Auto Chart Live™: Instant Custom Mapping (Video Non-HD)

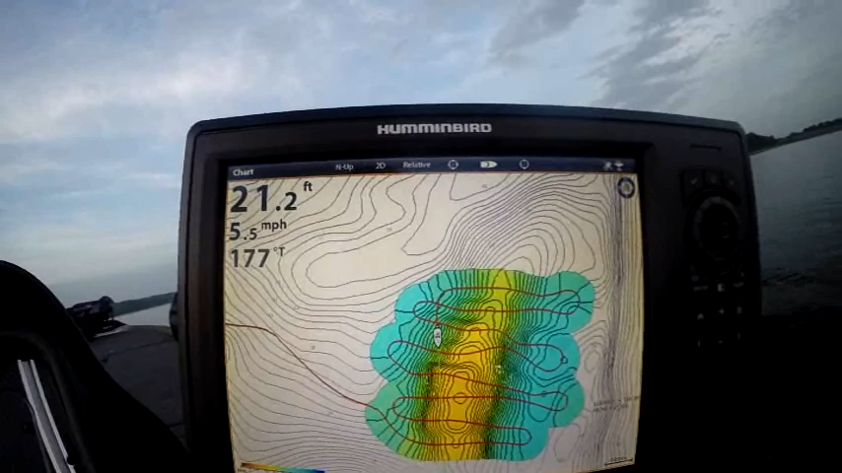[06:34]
On screen: depth 21.2 ft, speed 5.5 mph
This is kind of my favorite little pattern that I've learned with auto charting. And you'll see it refresh some of these little points and stuff. I'm seeing that little point and I want to learn a lot more about that. So I'm going to spend a little more time in that area. It's one of them little key little spots that the spot
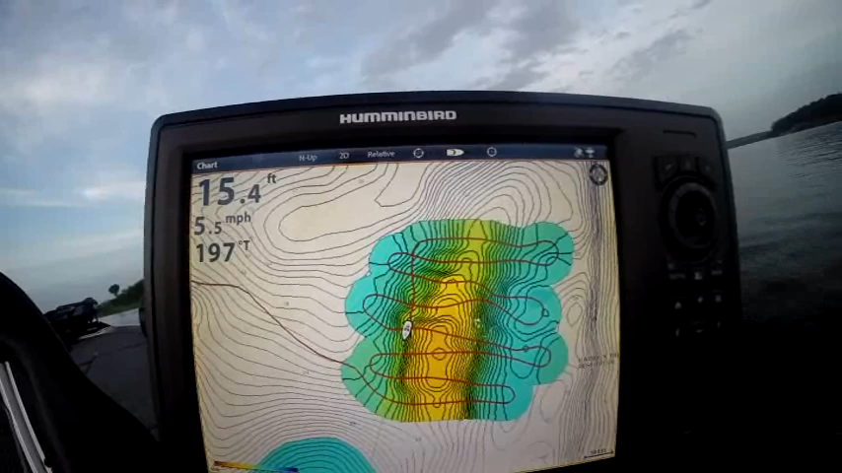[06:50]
On screen: depth 15.4 ft, speed 5.5 mph
on the spot that may hold some fish. You know, finding little ledges, finding little points. That's the cool thing with auto chart is I can spend a lot more time trying to map those little fine areas that are going to be fish holding areas.
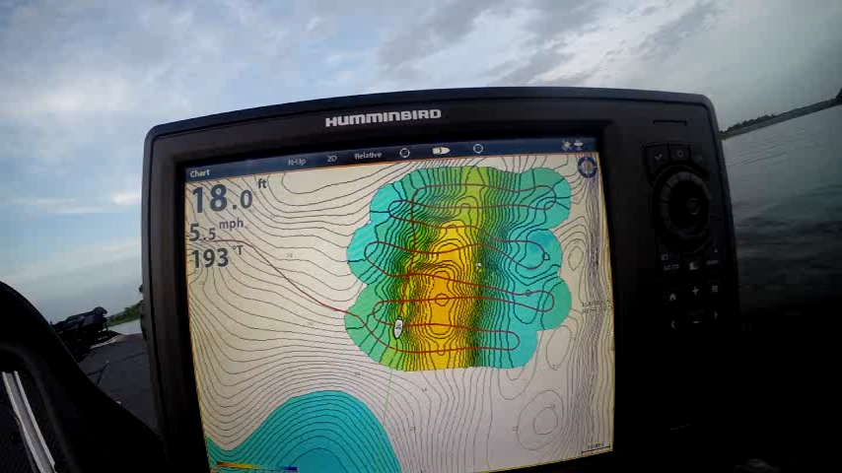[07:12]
On screen: depth 18.0 ft, speed 5.5 mph
As great as mapping companies are, they cannot spin, they can't go around this slow and really just fine tune their map.
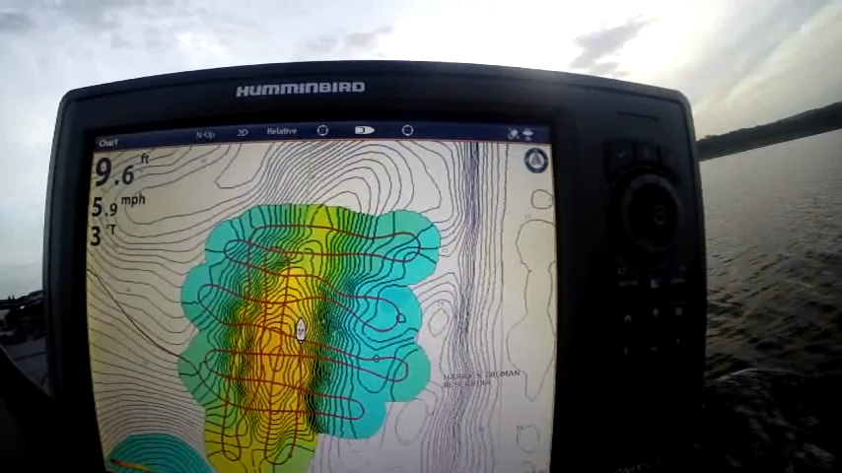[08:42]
On screen: depth 9.6 ft, speed 5.9 mph
That's the key to auto chart and why you should make passes from different angles because you're going to fine tune that structure with every little bit of detail. We're going to make this sucker really good. I'm going to be speeding up this video in and out to compress it because we're
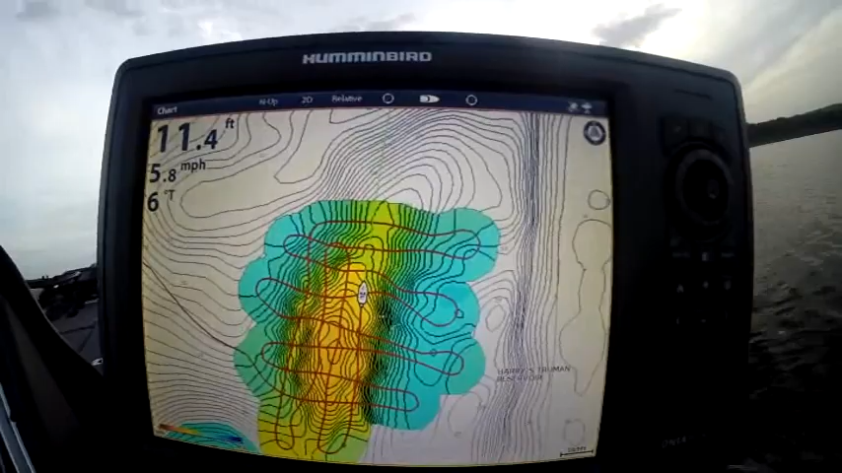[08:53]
On screen: depth 11.4 ft, speed 5.8 mph
going to be running into a YouTube time allotment. Now, it'll work with any orientation. I'm going to put head... whoop. Heads up now. This is going to show the direction the boat's traveling because this may help.
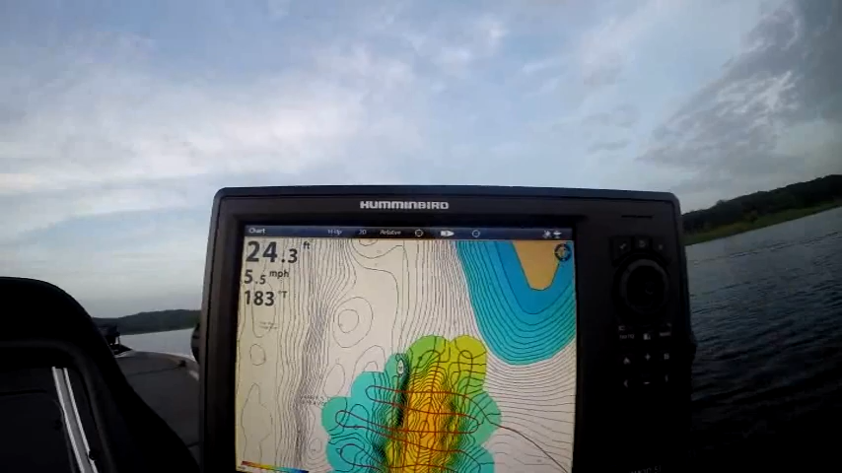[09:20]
On screen: depth 24.3 ft, speed 5.5 mph
Now, what I want to do is I want to do some angled lines to fine tune areas that are really intriguing me. I like the looks of these little points and stuff here. So, I want to do some diagonals across that top of that. Up, about like that. Come over here. Get lined up.
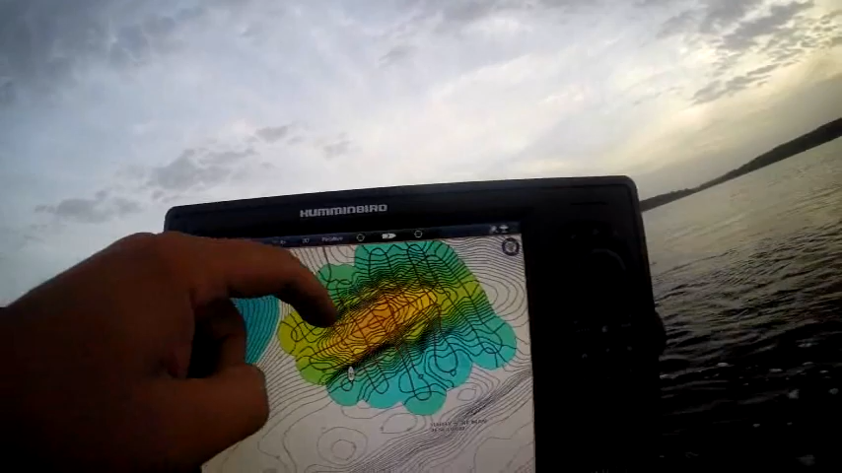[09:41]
You can use your heading line there. to see where you're going but you see now we're going to go a different direction
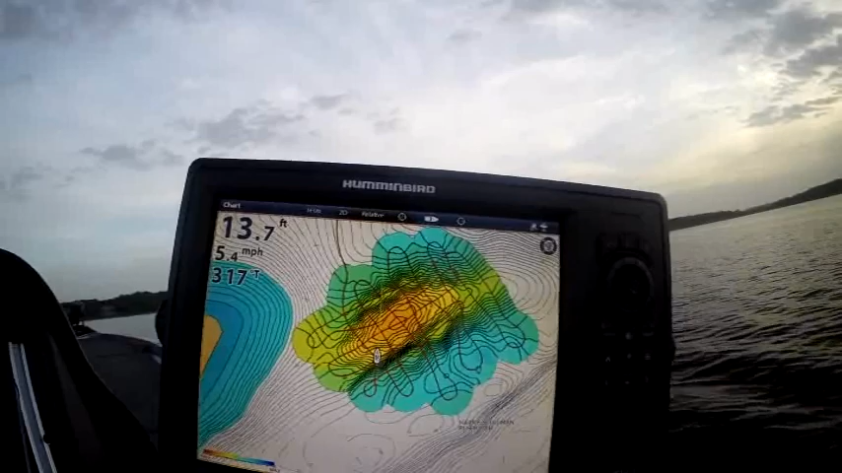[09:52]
On screen: depth 13.7 ft, speed 5.4 mph
and you'll see that it tweaks it just a little bit and that's the thing you want to do depending on how much detail you need. Just tweak it. Okay, we've tweaked that point just a tad and that's a little more data a little more details for us to learn how to catch fish off this spot help us find those magic little spaces. What I want to do is I'm going to try to come right through there because you see my boxes got some openings in there may help get us a little more data.
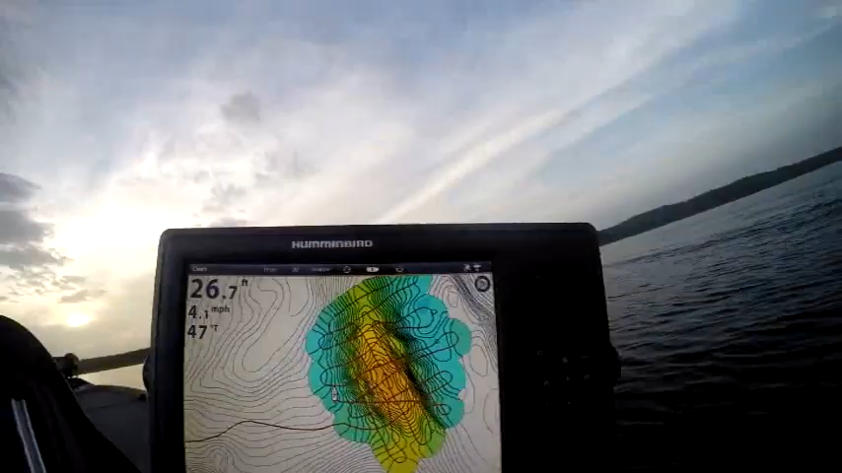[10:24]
On screen: depth 26.7 ft, speed 4.1 mph
Oh, we changed quite a bit of stuff right there.
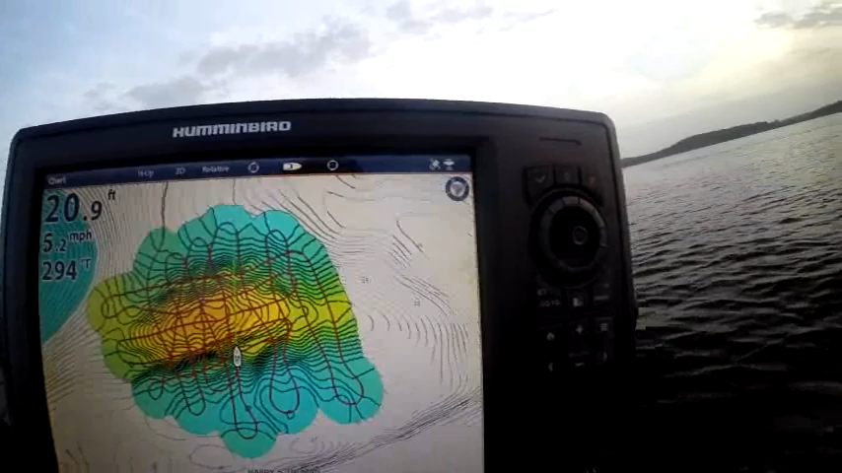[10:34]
On screen: depth 20.9 ft, speed 5.2 mph
That was a good pass. Anytime you can tweak the data a little more people think I'm crazy doing out here but they just don't know about AutoChart Live yet and what it can do for them. Okay,
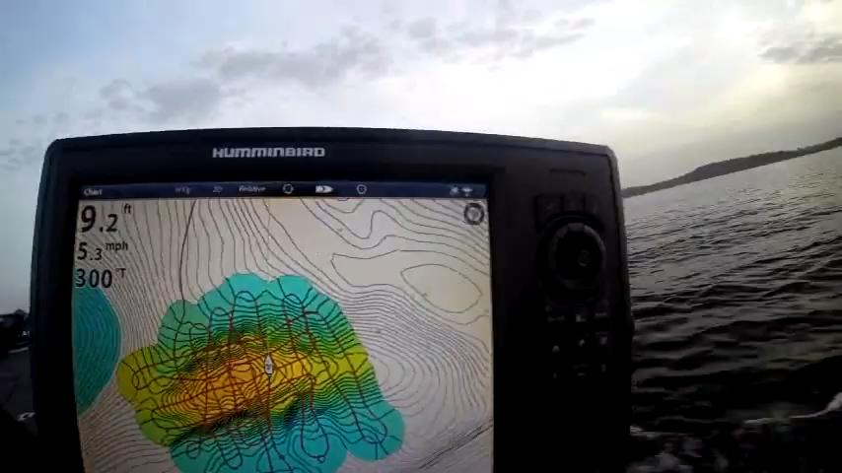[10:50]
On screen: depth 9.2 ft, speed 5.3 mph
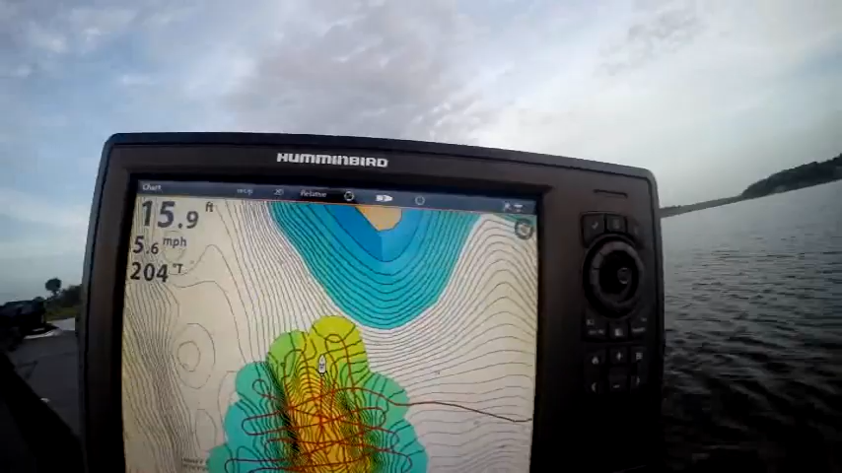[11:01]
On screen: depth 15.9 ft, speed 5.6 mph
AutoChart Live we're going to stop our record and I'm going to turn the data off.
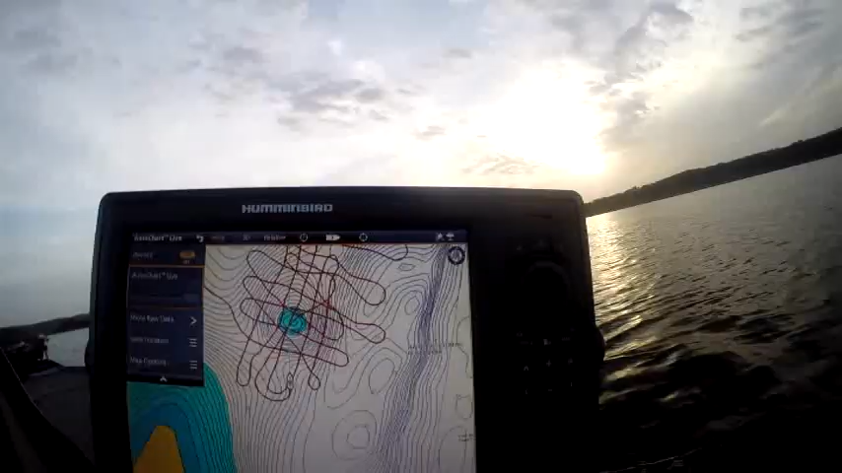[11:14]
There's basically our track lines that was our map before that was our map now.
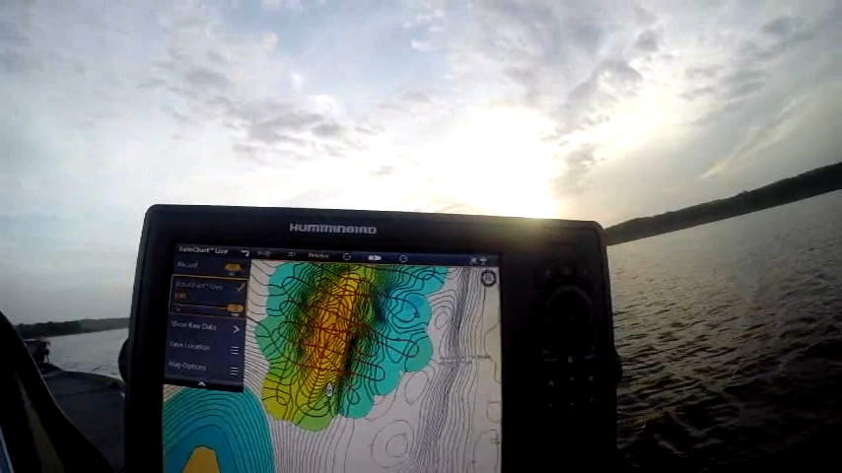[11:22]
Now one thing you can do if you don't want to see all them track lines come down to overlays nav data
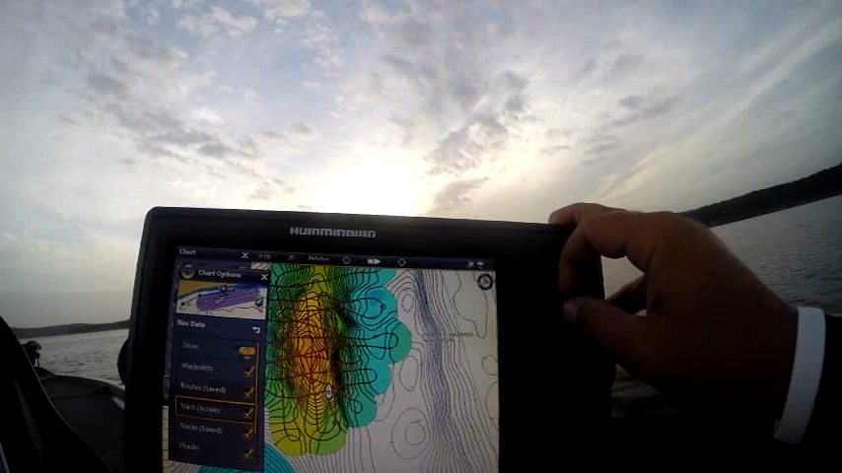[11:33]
and you can turn your active track off.
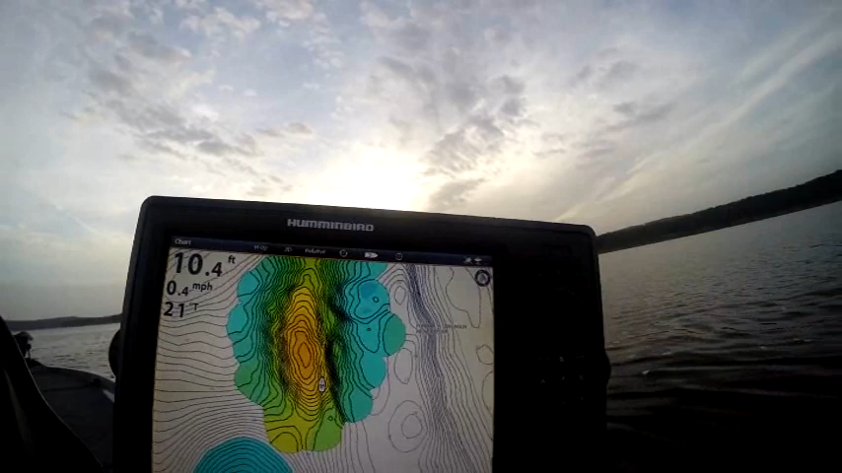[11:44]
On screen: depth 10.4 ft, speed 0.4 mph
There's our active track off so now we can see that data a lot easier. You could clear your current track and it would do the same thing. But now you can look at that hump look at how much more detail is that.